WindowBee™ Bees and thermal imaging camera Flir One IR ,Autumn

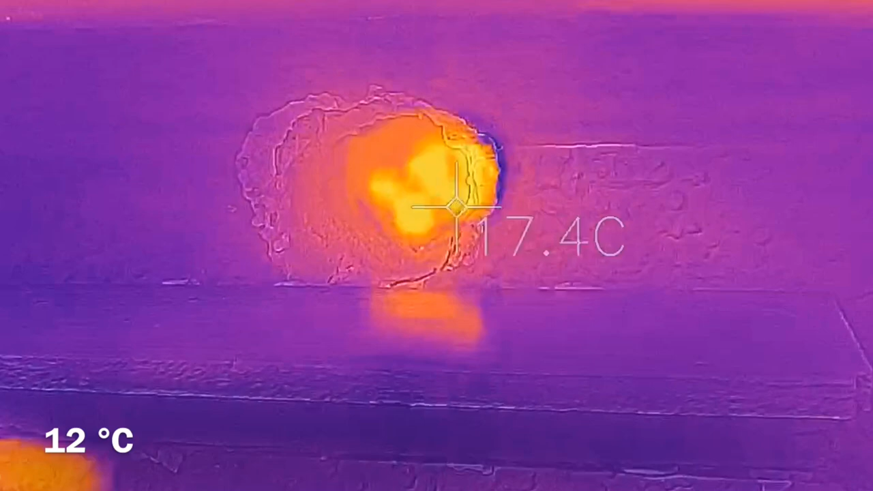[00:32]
On screen: spot 17.4°C
They can fly if the wing's muscle apparatus reaches a temperature of about 38 degrees. Before they soar into the air, the muscles tremble creating heat.
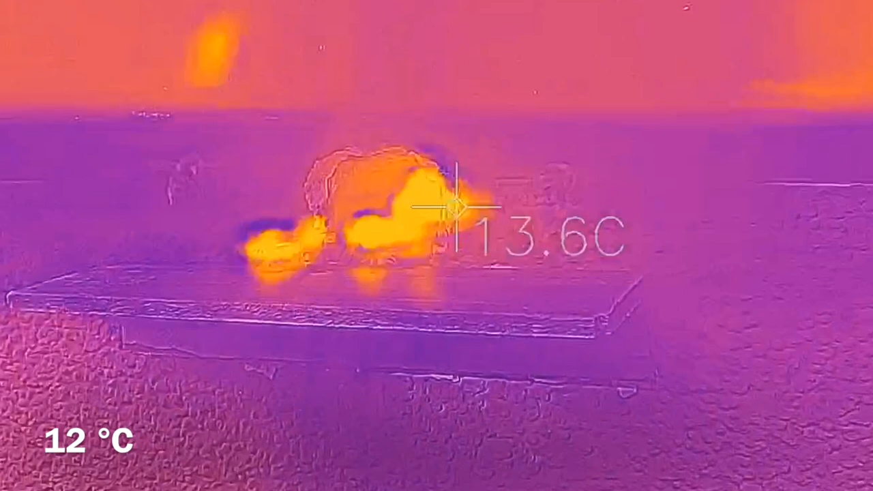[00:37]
On screen: spot 13.6°C
The thermal imaging camera allows us to see how hot the bees are in relation to the surroundings.
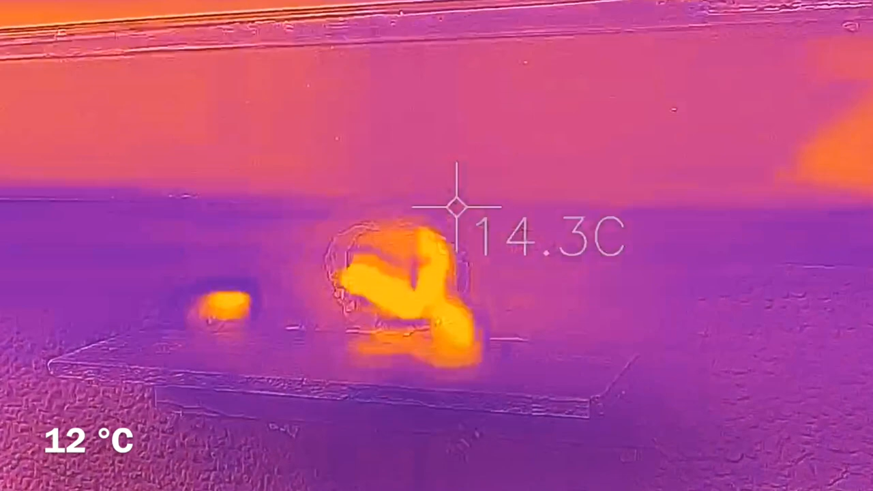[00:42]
On screen: spot 14.3°C
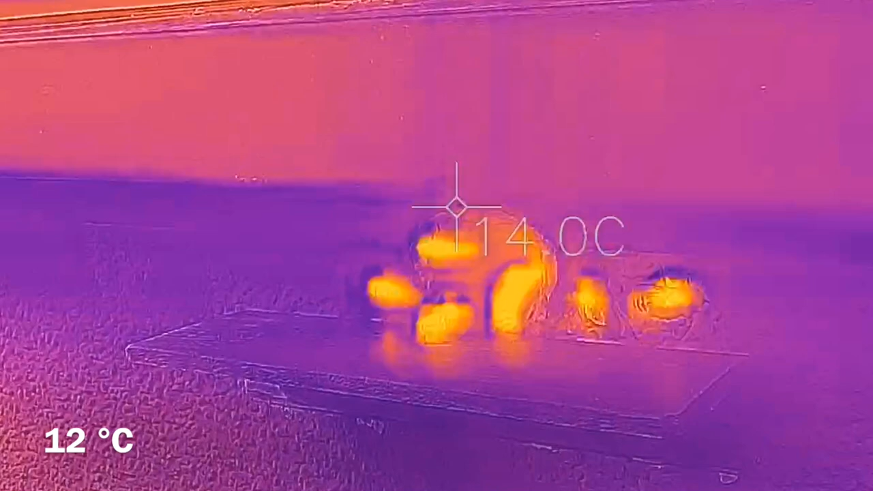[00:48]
It is not warmth carried out from the hive, but their own generated by muscle movements. During the flight, the bee's body cools down, but the torso, together with the working muscles, keeps the temperature at about 40 degrees, even on cold days. This is clearly seen in the returning female workers who rest near the hive. The abdomen and legs are definitely cooler, even from the blasted wall.
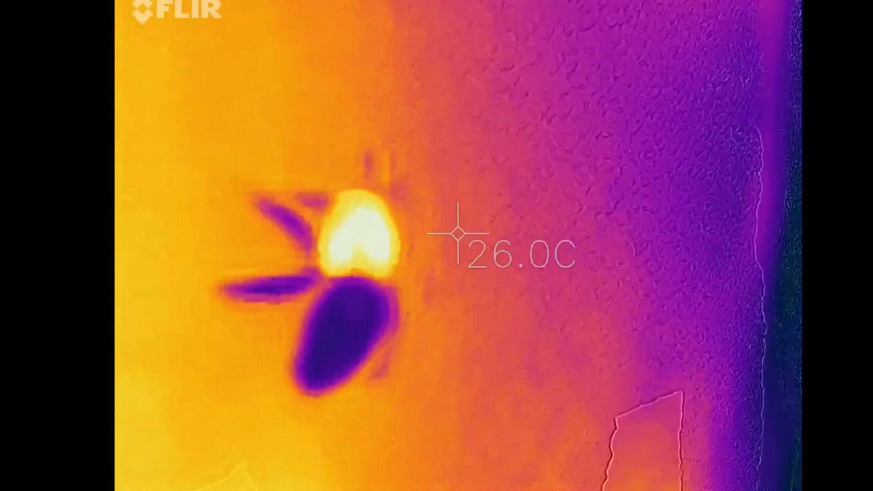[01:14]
On screen: spot 26.0°C
If cooled to 8 degrees, bee flights stopped, they no longer risk leaving the hive.
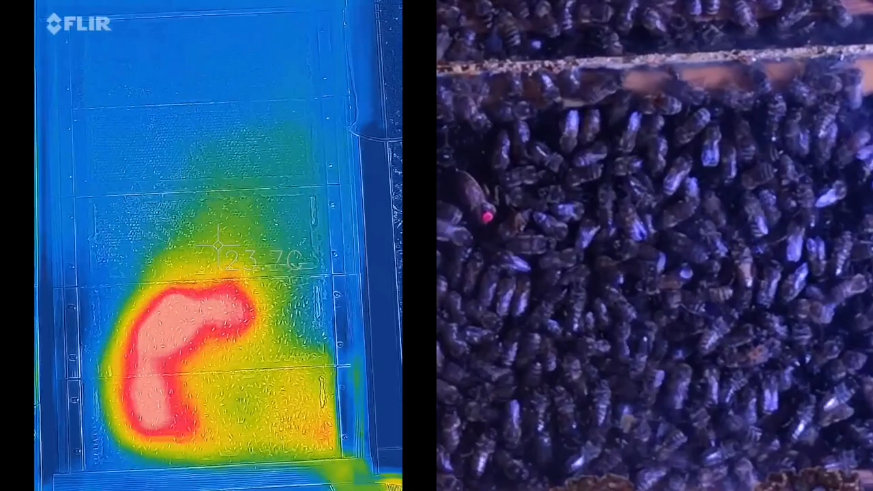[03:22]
The next swarm is in a slightly different situation. Its mother is on the lower frame, as in all other overwintering colonies. However, the queen late lay dozens of eggs, that's why the swarm must swarm up the pupas which develops from them.
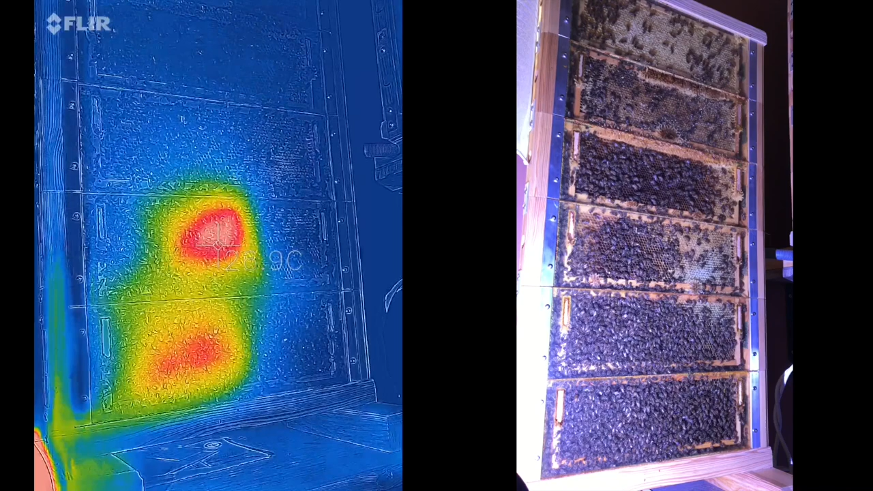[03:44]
The thermal imaging camera detects two areas of elevated temperature. In the winter months, this situation greatly strains the strength of bees.